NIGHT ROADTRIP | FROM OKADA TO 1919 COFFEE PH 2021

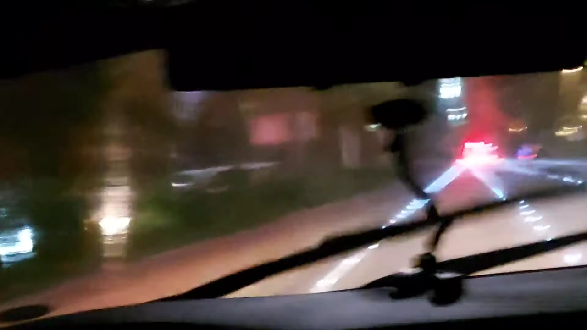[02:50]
Susumpong ko kaya kay Mayor Isco Ito yung gusto ko dito Dito na Bakit? Nakita ko na ba dito? May ilaw na yung Parang airport Sagpapunta tayo ngayon ng Manila I'm coming, oh my god Nasa Maynila na tayo Papunta tayo ng Jones Bridge
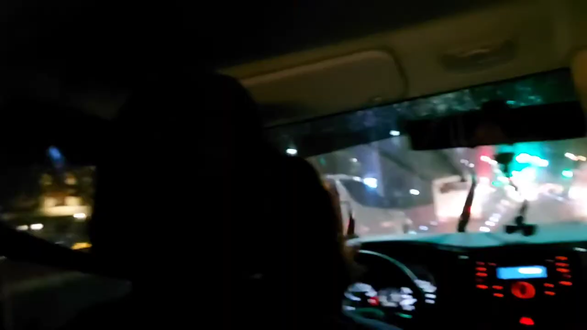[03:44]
Nation Welcome to United Nation At dito sa United Nation Matatagpuan ang Ocean Park United Nation United Nation pala Rather United Nation So saan? Luneta City side Luneta Sa right side Parang di man talaga ako taga rito
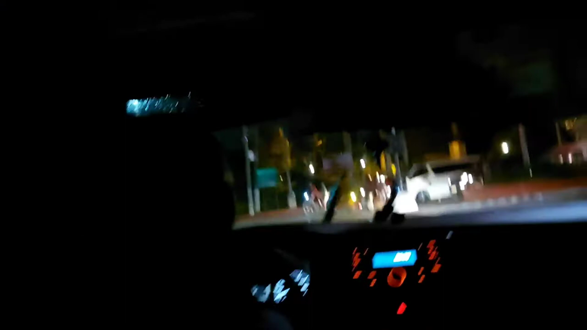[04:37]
Intramuros Ang ganda nang kanooda Simento Parang di man sa airport Nasa ano patataka?
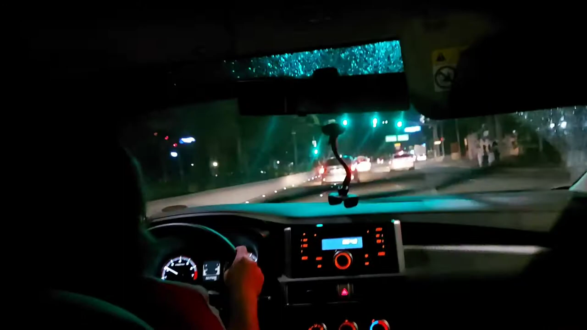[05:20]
Okay Mga talaga At lahat ng tabi-tabi na yan Mga tae Kaya ang hangin sa may lita, sinasabi nila, hindi ka may pobeta. Polluted. Kaya ang ginaw, ang ano niya, nakilang lahat niya. Hindi naman sabay-sabay. Ito yung munisipyo ba? Finans ano yan, Finans building.
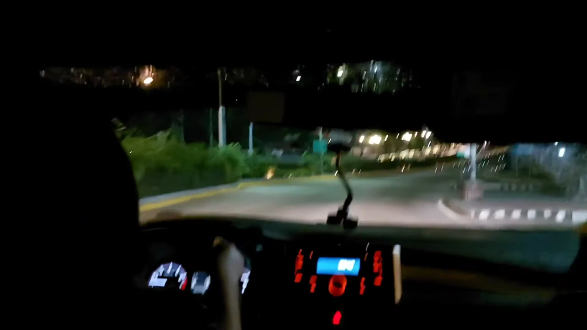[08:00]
Bakit napilido nyo po Lasa Cervantes Bakit napilido nyo po Ano na? Napilido nyo yung Cervantes Bakit po Yan ang pangit Spanish We're here now At ano ba ito?
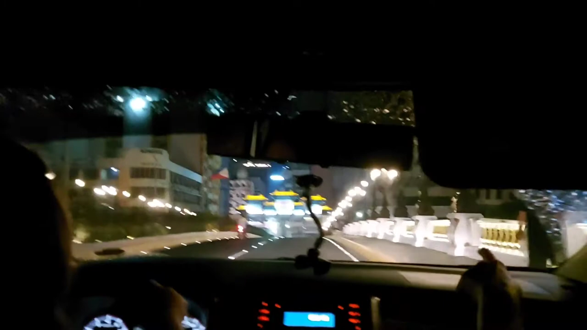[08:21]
Jones Bridge Wala yan dati Yan yan yan China China Something something Oh may jeep na
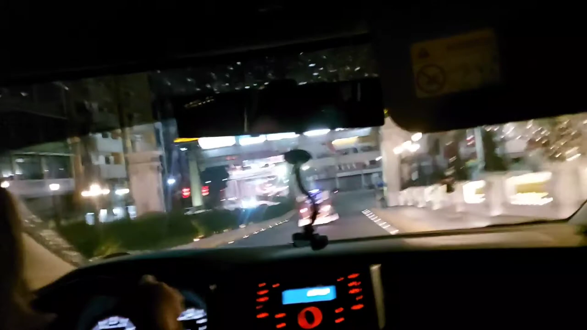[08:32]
Dito pag kumanan ka Is colta yan Pag kanan ano ba ito?
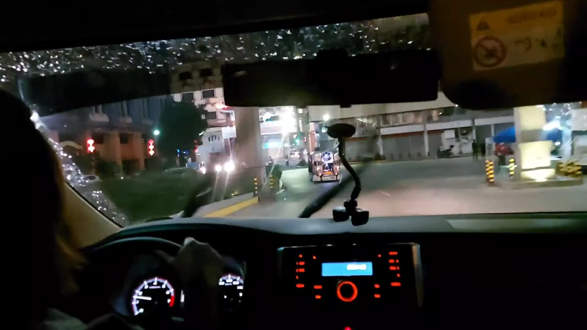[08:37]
Dito ang original na Sabori Sabori Yan yung nasunog na Sabori Diba?
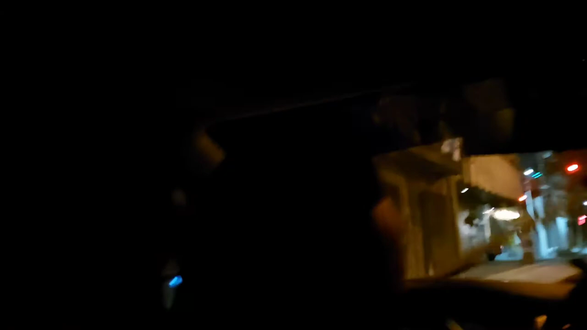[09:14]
Ito ang solid bank Ayan yung pangit na Ayan yung pangit na Ayan yung Metro bank na